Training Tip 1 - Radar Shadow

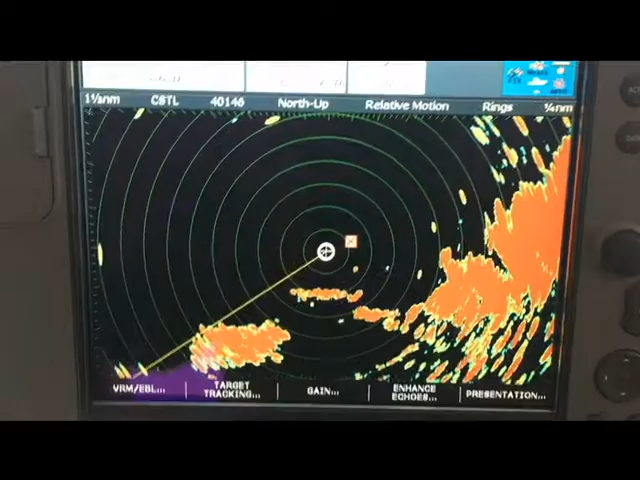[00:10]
So these are bite-sized little videos to help you stay safe afloat. We're going to have a look at radar shadow.
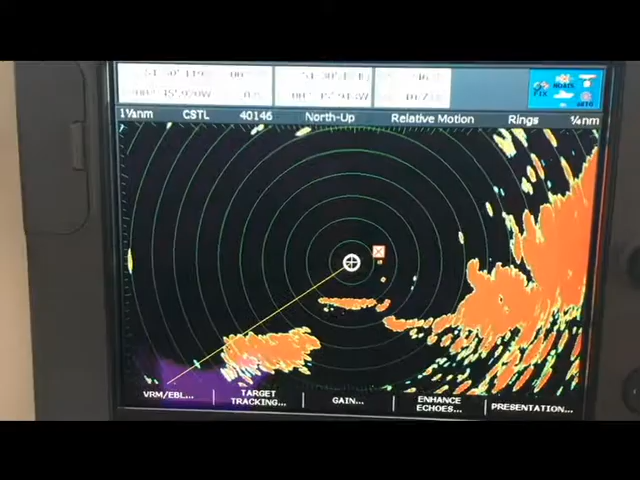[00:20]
And at the moment our radar is sitting in north up.
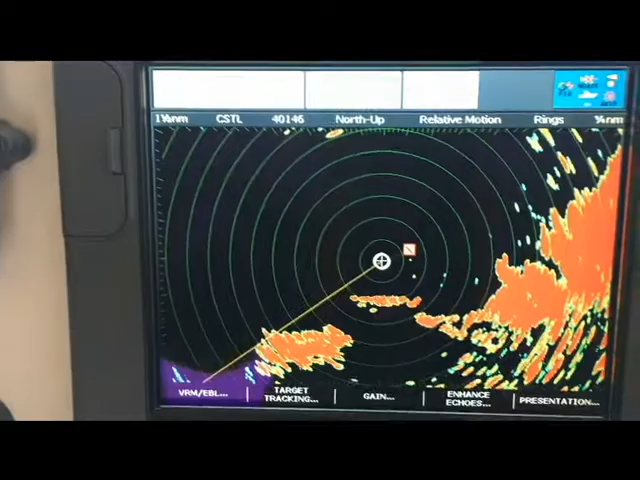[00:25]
So if we want to change the presentation and pop it into Head Up.
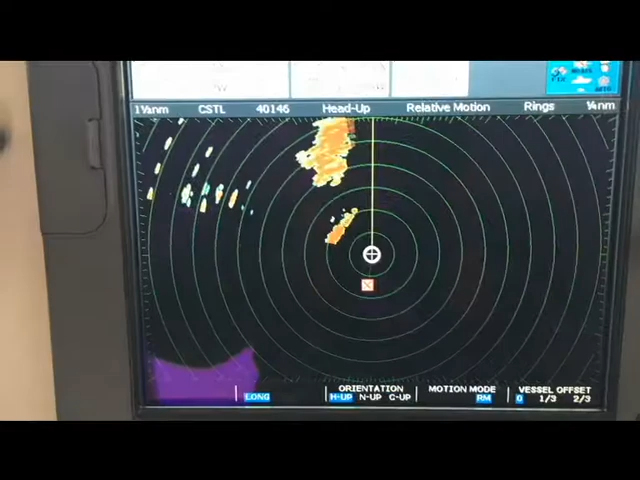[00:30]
And if I show you on the chart
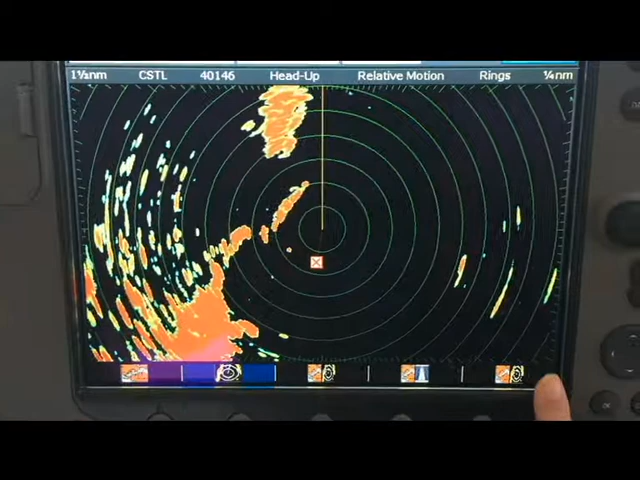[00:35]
how we're going to have a quick look at radar shadow.
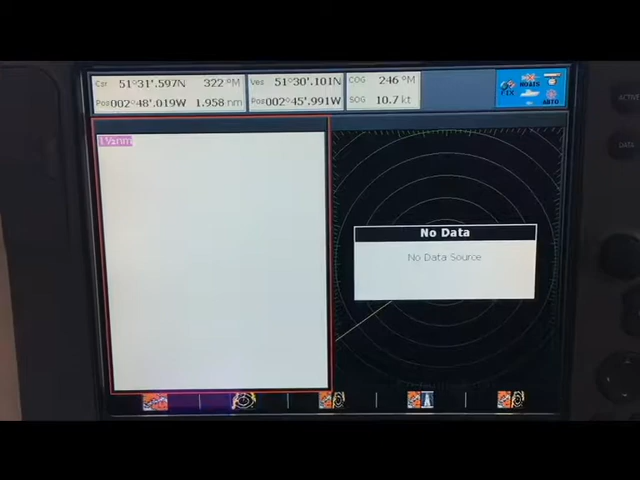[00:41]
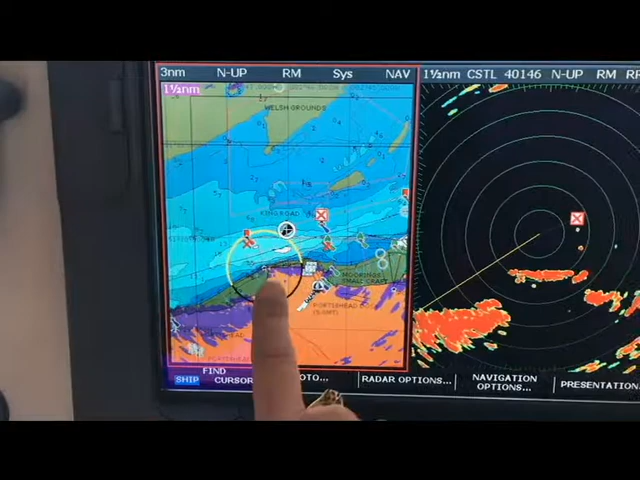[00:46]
Because as you'll see on this left hand side here, we're just going around Kilkenny Bay. So the boat's pointing down the channel, so the radar's painting the edge of Kilkenny Bay. But we're not actually seeing the inside of the bay. And as we get further into the bay, you'll see,
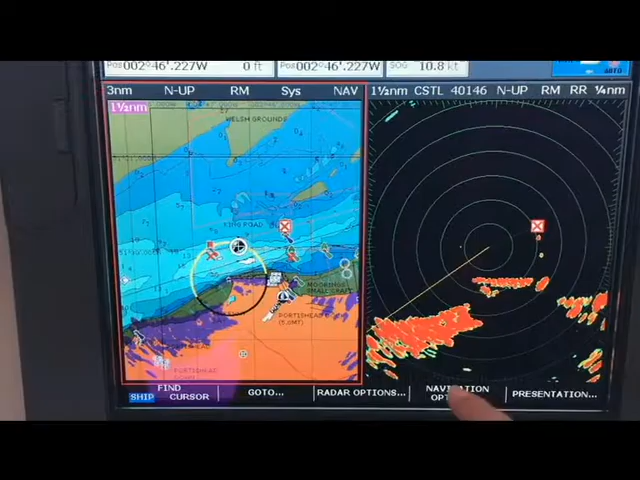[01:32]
just off to our starboard there. And we're in north up mode. So the picture you're seeing on the right hand side is the same as the picture of the orientation as the picture you're seeing on the left hand side. And as you can see, we're coming past Kilkenny Bay. So if I just show you out of the window. There's Portors Head Point.
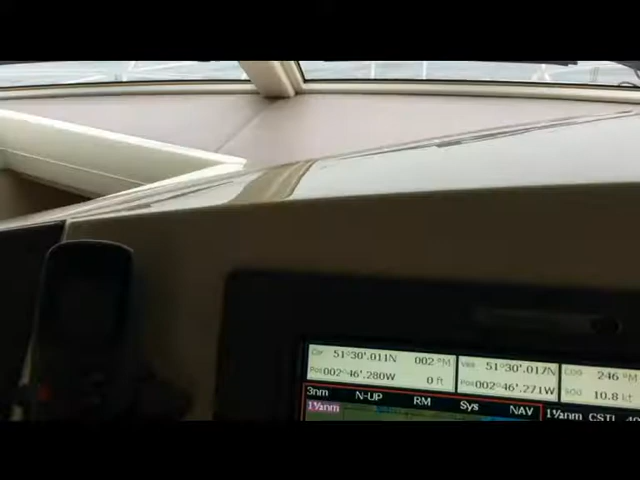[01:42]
Further past the Portors Head Point we come, the more of the bay is being painted by the radar. And the more definition we're able to see.
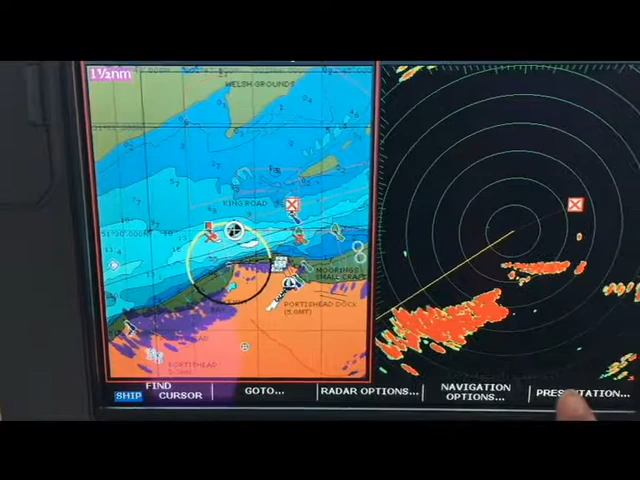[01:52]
If I change our active page back onto the radar.
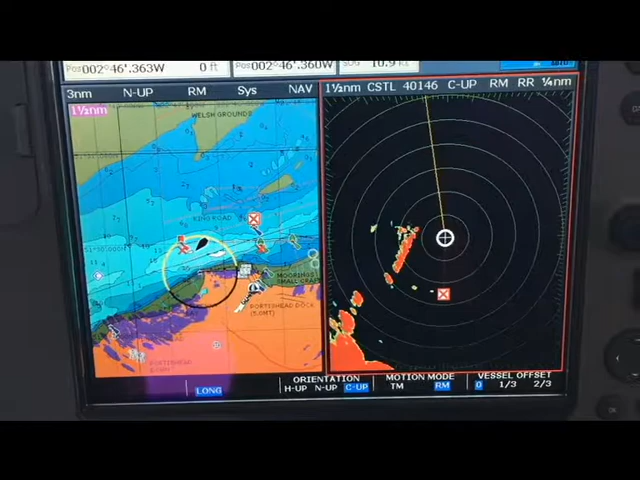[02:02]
And pop our radar back into, let's go, heads up. You can see now, here's the new convoy just off to our starboard.
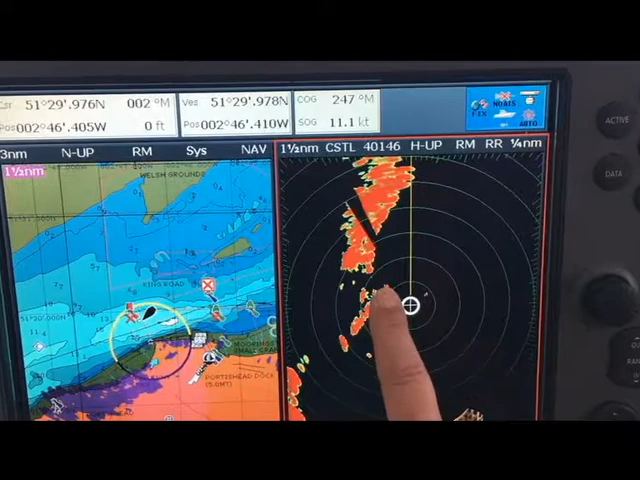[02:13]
And most of Kilkenny Bay is now being painted by the radar. This tiny little section just in here, which we have quite gone past yet.
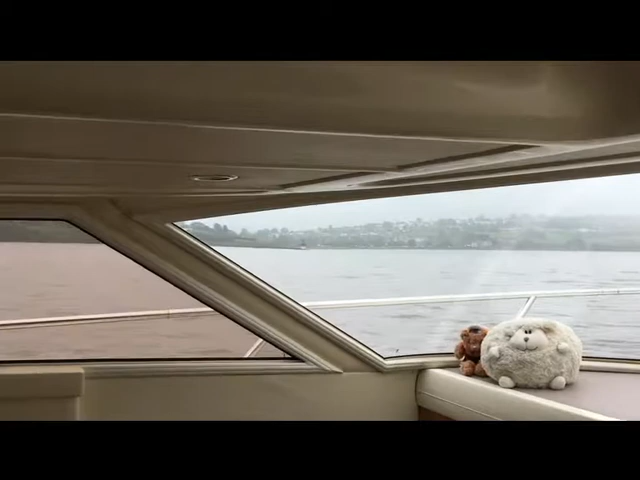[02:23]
Let's Portors Head Point just up.
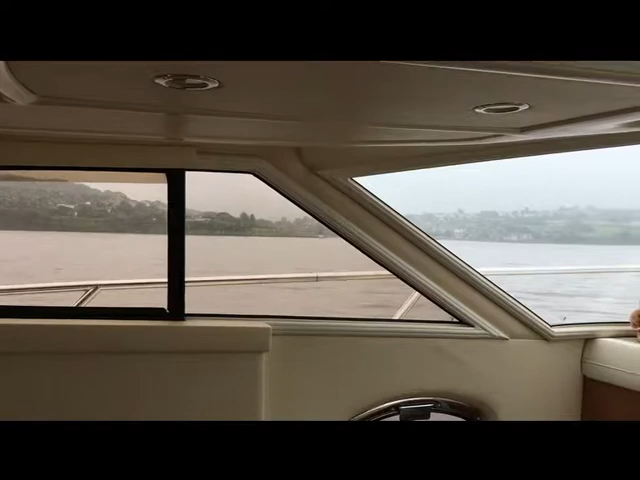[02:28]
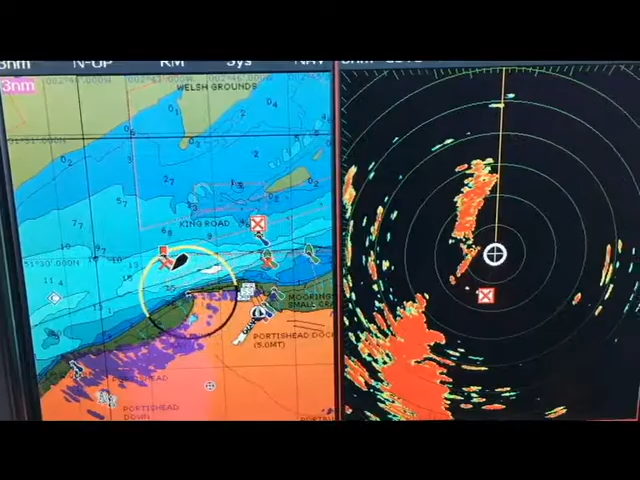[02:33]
We're now showing nearly all of the bay.
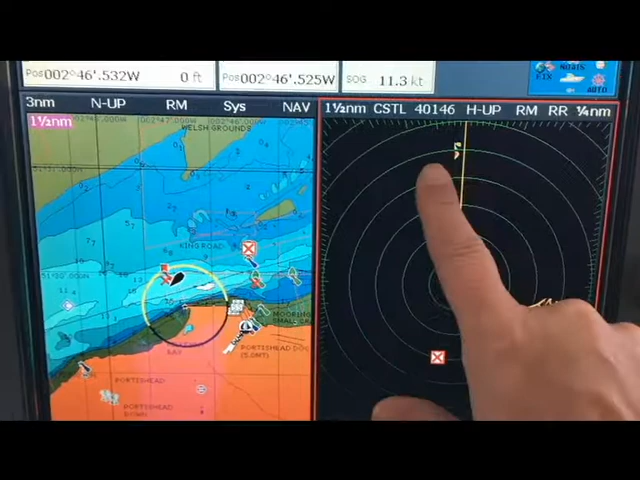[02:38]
If you want to zoom in, we can take this down to one and a half miles. And now we pretty much have the whole bay painted.
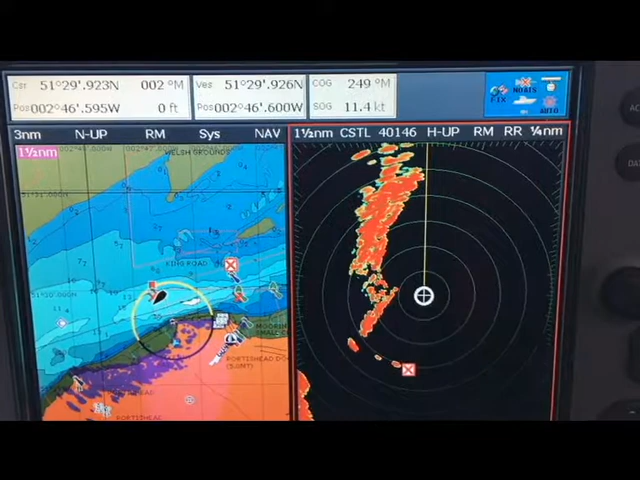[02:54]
There we have, the first in the compass right size range. Radar shadow.